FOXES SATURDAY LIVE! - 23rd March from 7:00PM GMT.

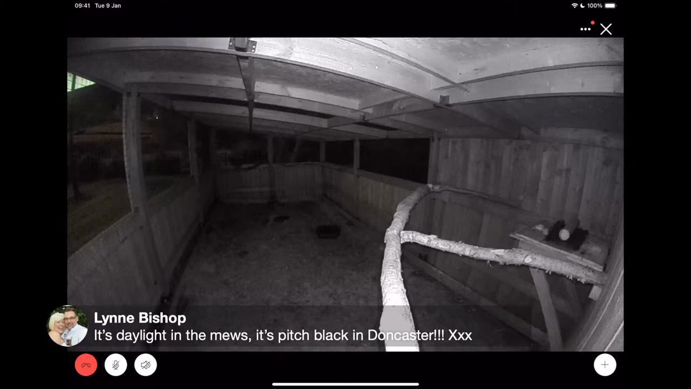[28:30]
Yeah, it's dark now. He's over on the left, right at the back. Yeah, up there somewhere. You can see our house. You can see our lights. Yay.
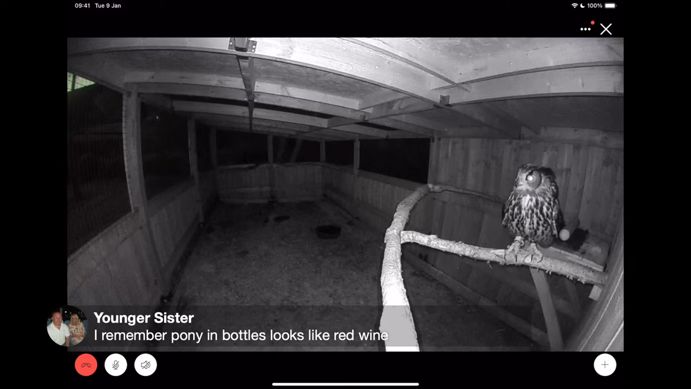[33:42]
He's going to go again. Yay! He loves to have a fly about in there, yeah, doesn't he? Yeah, he does, yeah.